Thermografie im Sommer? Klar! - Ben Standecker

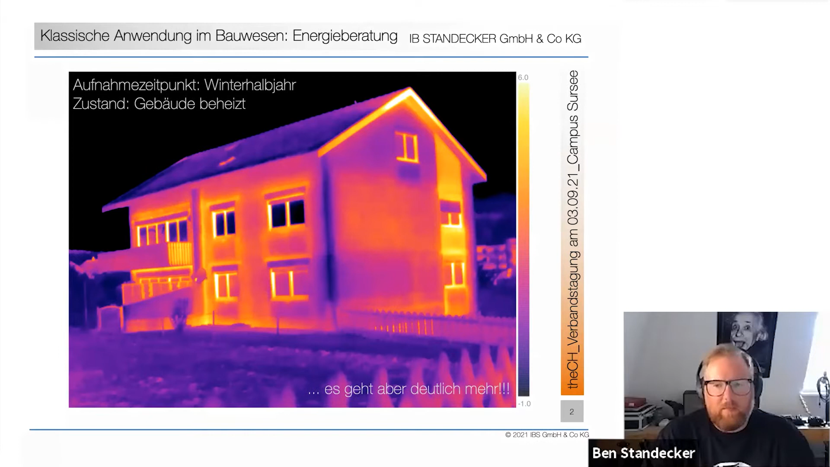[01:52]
das ist auch nach wie vor denke ich die klassische im Bereich der Gebäudetermografie es geht eben aber auch deutlich mehr und das was wir gerade gesehen haben das ist so die klassische passive Technik sagen wir dazu das
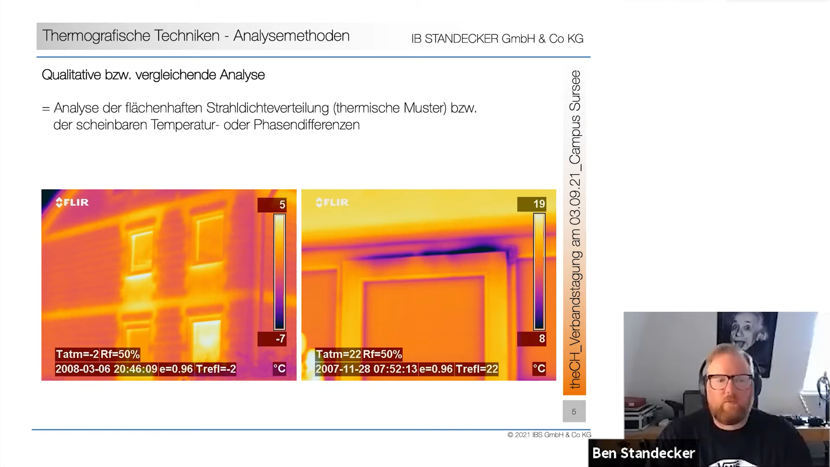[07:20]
also ein schlecht eingestelltes Fenster oder eine defekte Dichtung und dadurch vielleicht Kaltluft die von außen Funken ab das ist die klassische Qualitative und dazu gibt es eben auch die quantitative Analyse und dort habe ich mal ein ja gerade im Vortrag von meinem Vorgänger schon genanntes U-Wert Messgerät auf eine Scheibe geklebt ich wollte einfach mal die Genauigkeit überprüfen das ist jetzt schon einige Jahre her ich habe dann eben das was Sie hier in der Mitte sehen mit diesem U-Wert
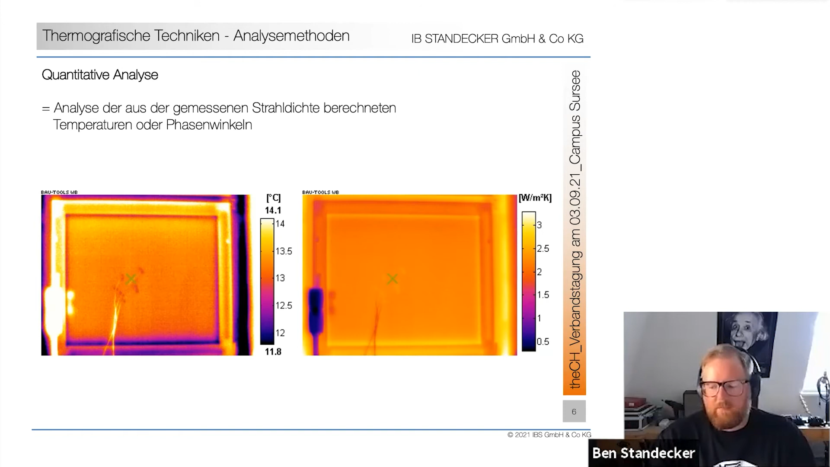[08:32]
On screen: scale top 14.1°C, scale bottom 11.8°C
pro Quadratmeter Kelvin da kann man ganz gut quantitative Aussagen treffen und wenn der Zeitraum ausreichend ist und das Wetter also die Temperatur Phasen mitspielen dann funktioniert das ganz gut das Ganze kann man auch bei so Schimmelpilz Thematiken machen wenn man vielleicht den Temperaturfaktor FRSI oder ähnliches darstellen möchte dort kommt es eben nicht nur auf die
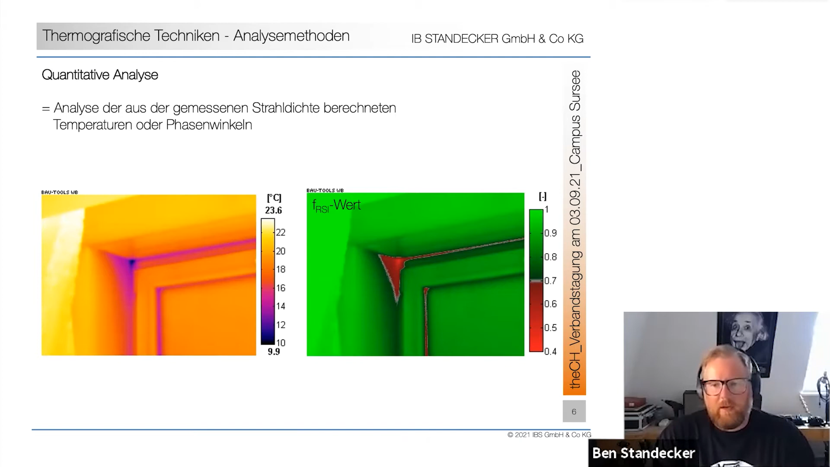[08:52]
On screen: scale top 23.6°C, scale bottom 9.9°C
strahldichte Verteilung im Oberflächenbereich an sondern eben auch wirklich die Phasenwinkel die Temperaturen sind hier wichtig wie kann man jetzt diese Anregungen
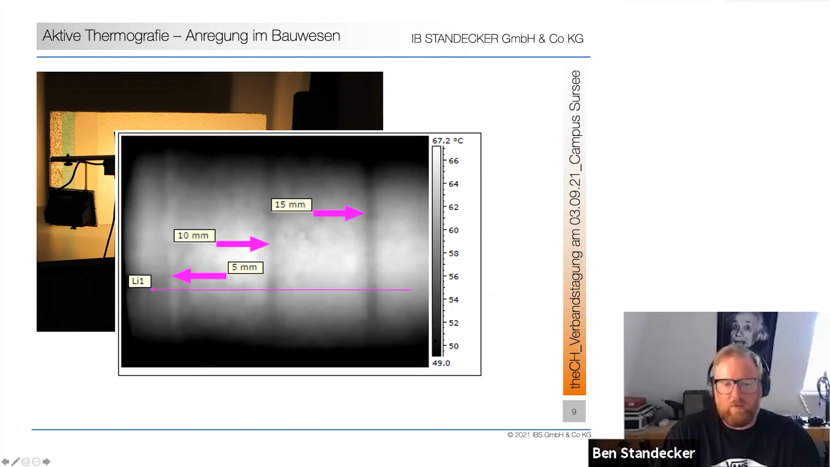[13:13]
On screen: scale top 67.2°C
Sanierungssystemen dann zu arbeiten und ja wie kann ich sowas aber auf der Baustelle transportieren Sie sehen hier ich habe hier Temperaturen mit den Baustellen von bis zu 70 Grad letztendlich an der Oberfläche erzeugt naja das kann man ganz einfach wir haben hier eine
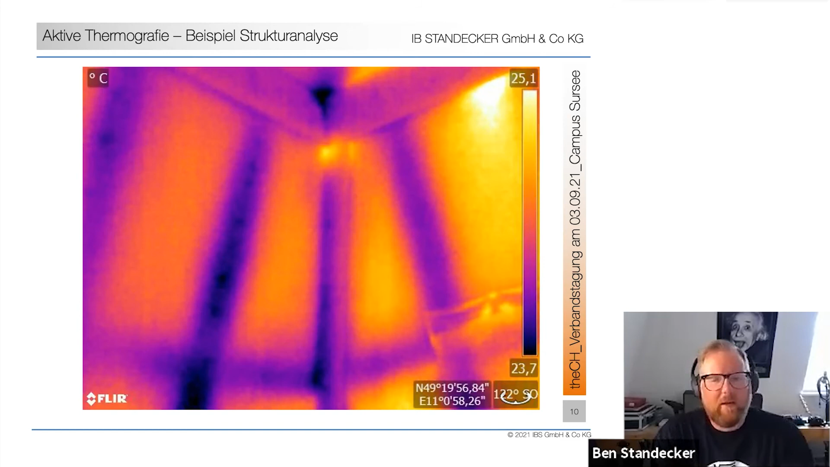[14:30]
On screen: scale top 25.1°C, scale bottom 23.7°C
anders als bei der klassischen Wärmeleitfähigkeit eben auch die Speicherfähigkeit oder die letztendlich im Hintergrund befindliche spezifische Wärmekapazität eine Rolle die hier eine große den letztendlich entscheidenden ja Punkt liefert wenn man das Ganze im Bereich der Leckage Ortung durchführt dann kann kann ich auch hier im Sommer wieder bei Mitte 25 oder um die 25 Grad kann ich hier auch Leckage Ortung betreiben ich kann hier wunderbar auch im Sommer wirklich aus meiner Sicht qualitativ hochwertige Thermogramme erzeugen
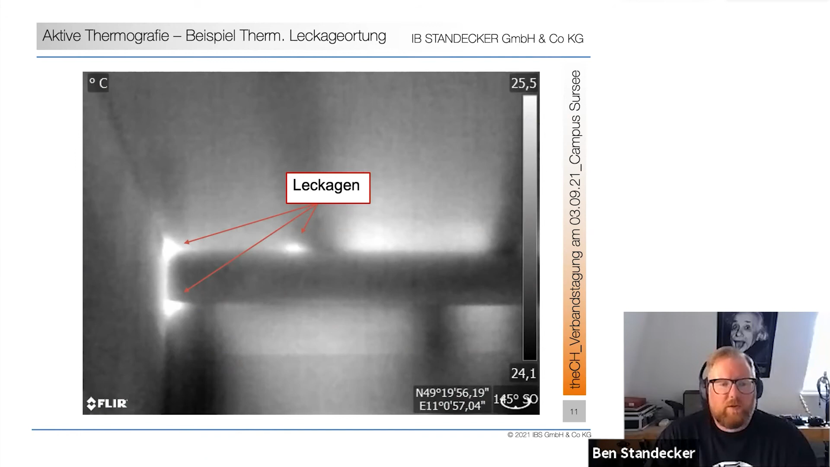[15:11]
On screen: scale top 25.5°C, scale bottom 24.1°C
und kann dann unter Nutzung von Differenzdrucksystemen zum Beispiel wie hier im Unterdruck auch sehr schön Leckagen darstellen das Ganze hier auch nochmal an einer anderen Stelle dargestellt im Endeffekt kann ich hier sehr schön
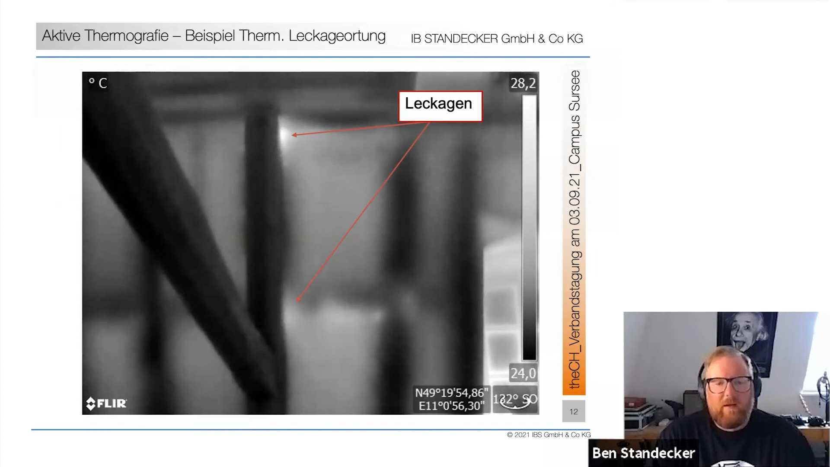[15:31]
On screen: scale top 28.2°C, scale bottom 24.0°C
das Ganze auch wenn wir WDVS untersuchen werden mit Verbundsysteme das ist auch hier so bei guten 30 Grad also angenehme
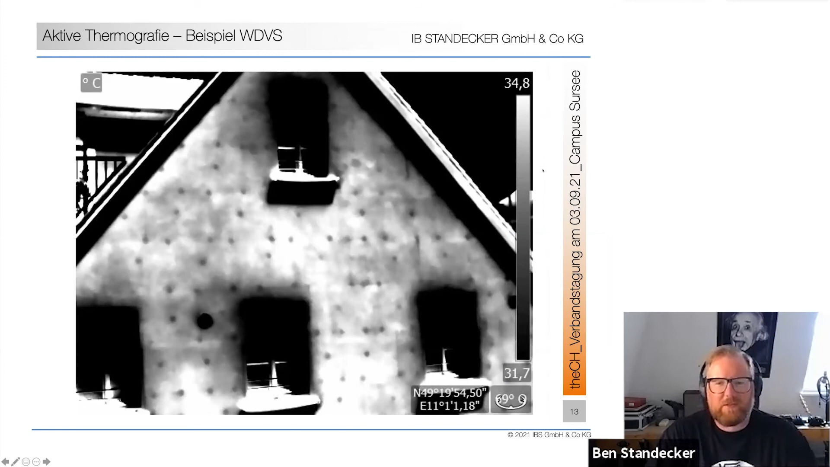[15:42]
On screen: scale top 34.8°C, scale bottom 31.7°C
Thermografietemperatur für die meisten Situationen zumindest im Sommer aufgenommen naja und dann kann man sehr schön Fehlstellen feststellen also das ist ein verputztes WDVS und man sieht hier Fugenbilder die natürlich ja problematisch sein können hier in diesem Bereich hier ist eine Lüftung die nicht sauber angeschlossen ist und hier sind eben bei Unterdruck Auskühlungen in diesem Bereich zu vermerken und man kann
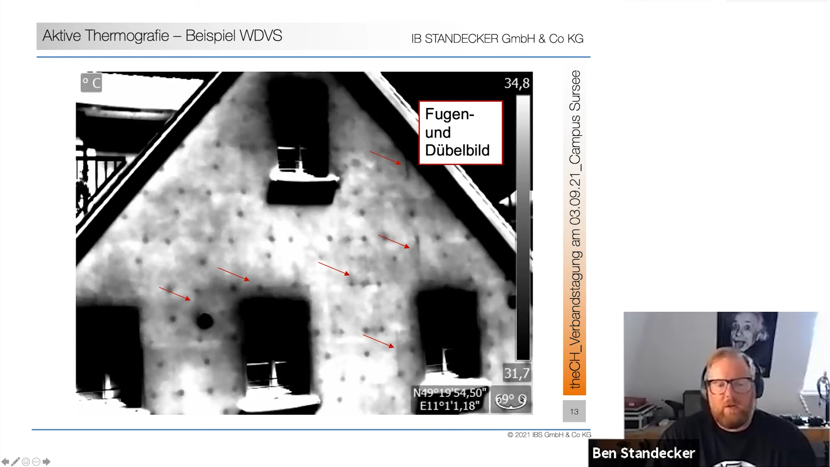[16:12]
On screen: scale top 34.8°C, scale bottom 31.7°C
hier sehr schön im Fugen und im Dübelbild eben ja auch im Sommer bei angenehmen und nicht immer eiskalten Temperaturen sehr schön Thermografie betreiben und ich denke
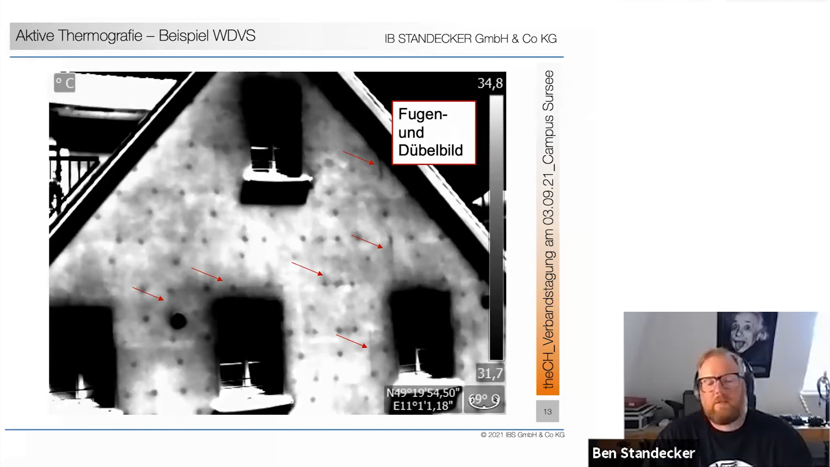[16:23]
On screen: scale top 34.8°C, scale bottom 31.7°C
das kennen die meisten aber was aus meiner Sicht ein sehr